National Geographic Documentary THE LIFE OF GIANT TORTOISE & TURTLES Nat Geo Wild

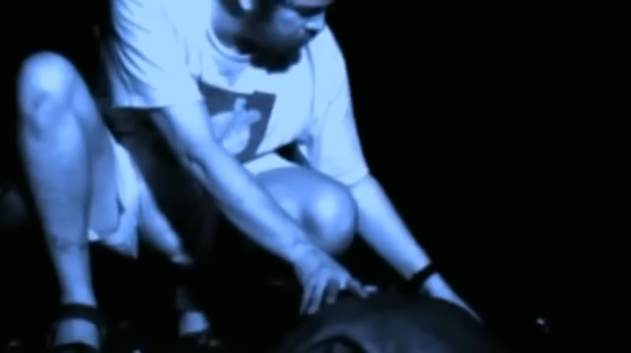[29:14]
She seems to be unaware of him and in a kind of trance. He examines her gently for signs of disease or injury while she's in this curious, semi-conscious state.